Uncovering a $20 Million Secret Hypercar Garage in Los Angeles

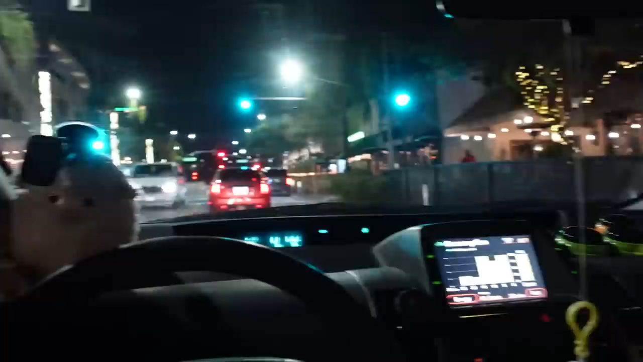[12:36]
I think that is the launch spec Today we got a h1 hummer military spec.
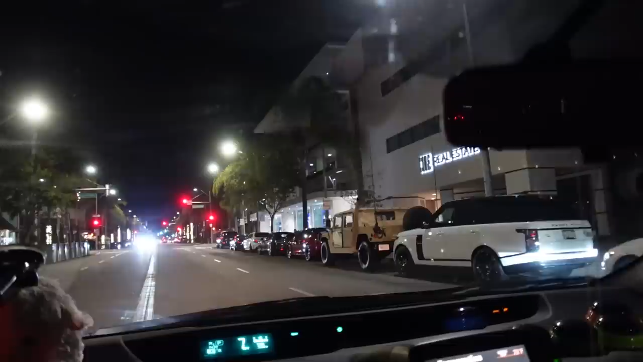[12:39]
We got a Frozen red m5.
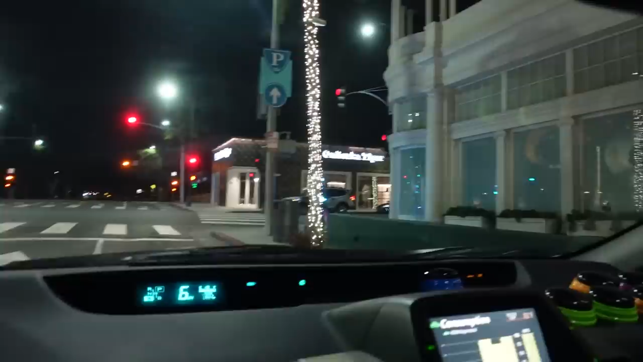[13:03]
And look at this guy here it's got tron Whoa That's a that's a setup right there. That's a setup right there.
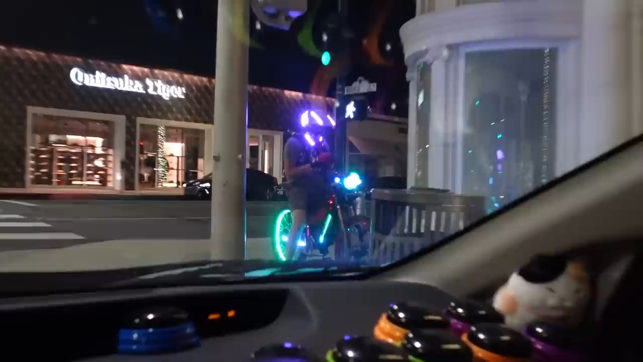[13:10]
I like it.
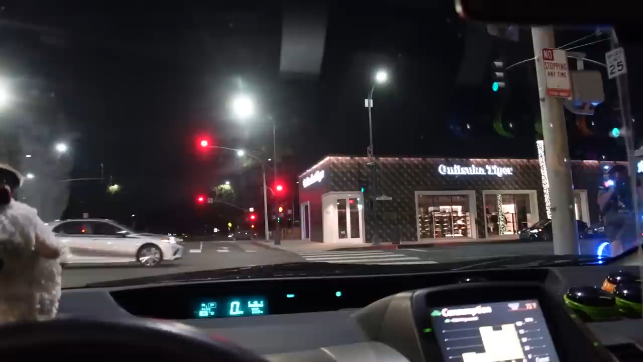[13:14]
I am liking it guys What do we talk about moving a lot out of los angeles throw that idea right out the fucking window, baby And then we got
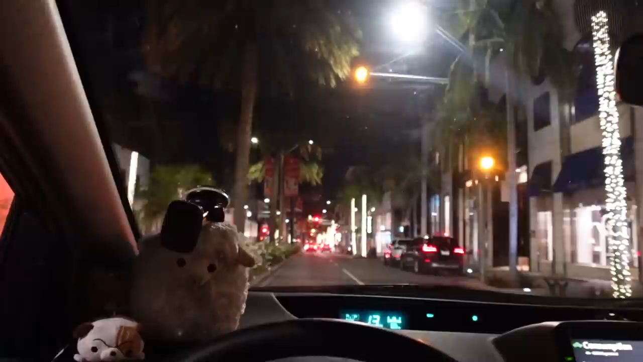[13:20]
The meanest looking amg gt In all of los angeles guys check out this center mounted exhaust on this hurrican
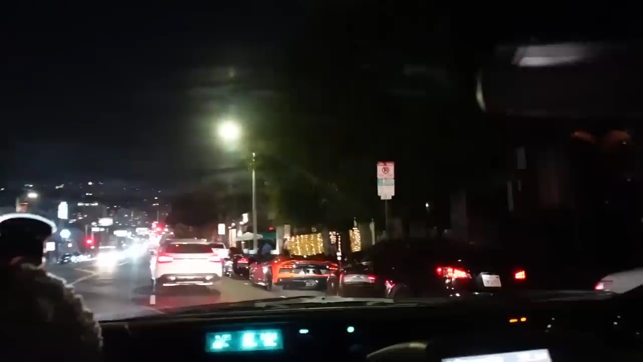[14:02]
So we got the Aventador and we got a purple LP 640 what dealer plate dealer plate
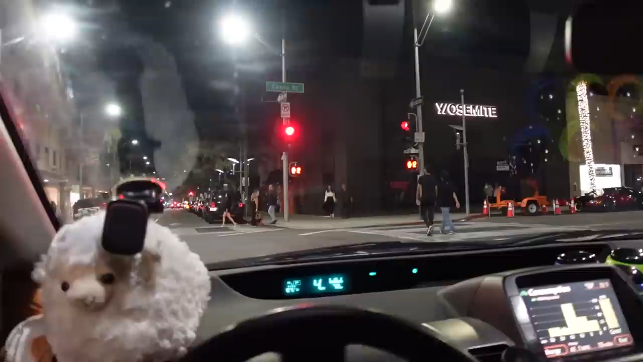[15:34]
Ladies and gentlemen Not even a side glance No side eye for the bugatti Veyron